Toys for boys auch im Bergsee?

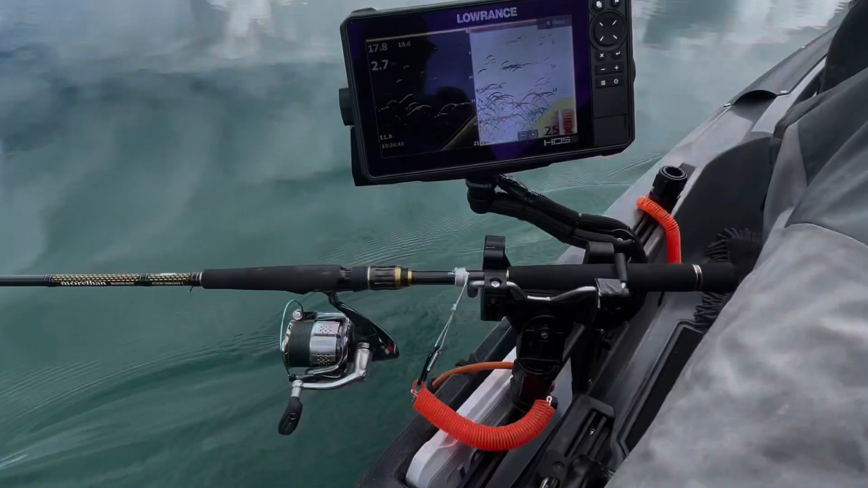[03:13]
So, ich habe da jetzt die ganz einfachen Rutenhalter drauf von Scotty. Das Universal heißen die sogar, aber mir gefallen die, weil ich kann hier die Rute gleich rausnehmen.